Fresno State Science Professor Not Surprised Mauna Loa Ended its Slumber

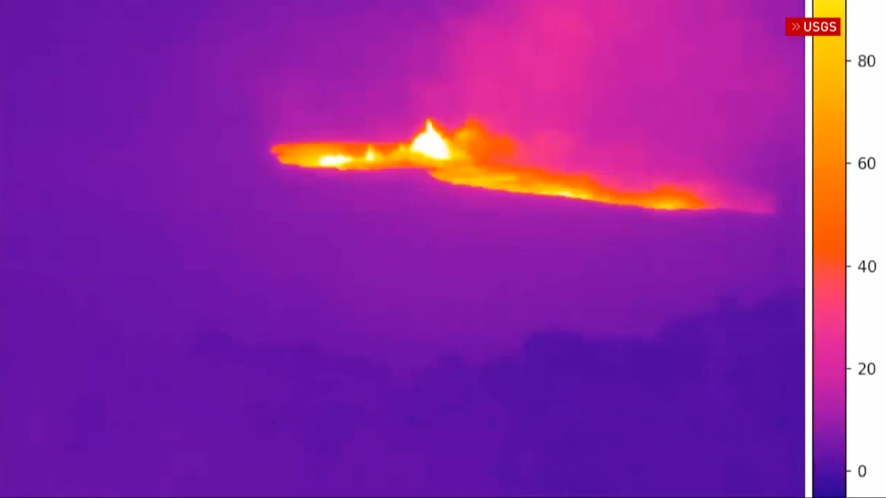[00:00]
Sunday night, the Mauna Loa Volcano finally came out of a 38-year slumber.